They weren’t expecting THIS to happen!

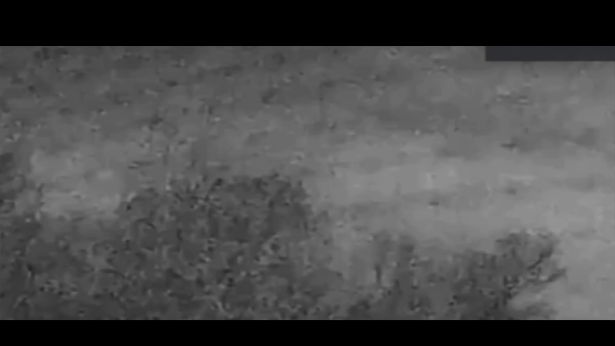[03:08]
taken by a young lady by the name of julie reed from quebec canada
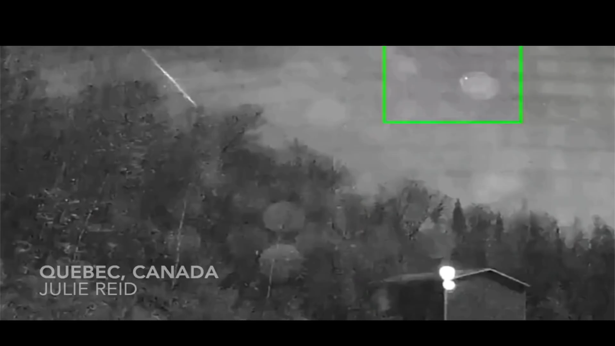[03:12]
this showed up on her wisey outdoor cam and that was a very bright fast moving meteorite
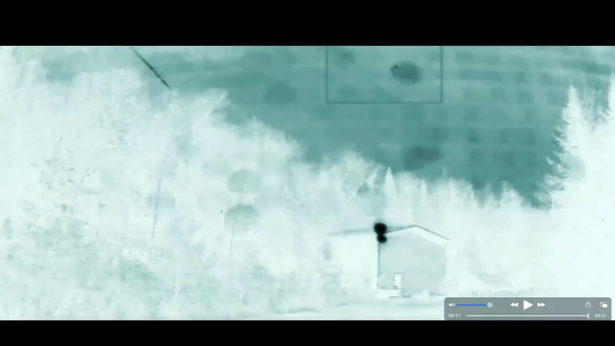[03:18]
in the upper northeastern part of the united states the other two meteors were in the central plains this one here in the